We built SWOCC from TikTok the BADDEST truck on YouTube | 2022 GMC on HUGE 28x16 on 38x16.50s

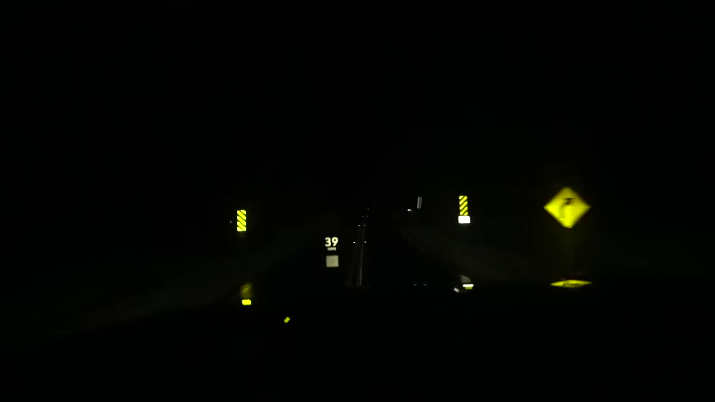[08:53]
This ain't my truck. I mean, I just, I don't know what the deal was. But I'm on this, like, super dark back road off the main road. And apparently it's taking me to the interstate. And I'm kind of terrified, to be honest with you. So, just quick update. Nothing crazy.
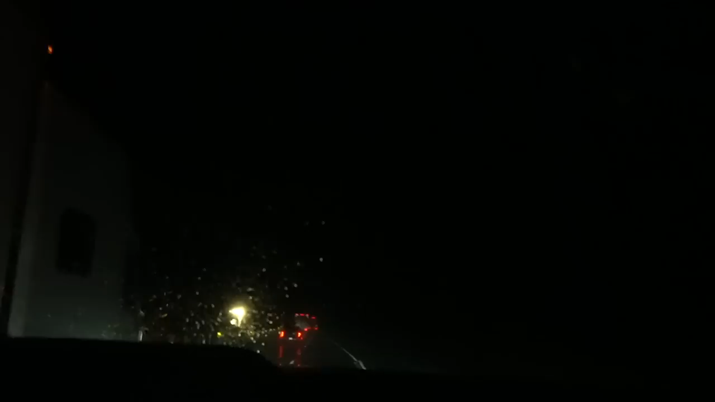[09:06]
It took me down some back road and I made it. I made it onto 20 and I'm in Augusta.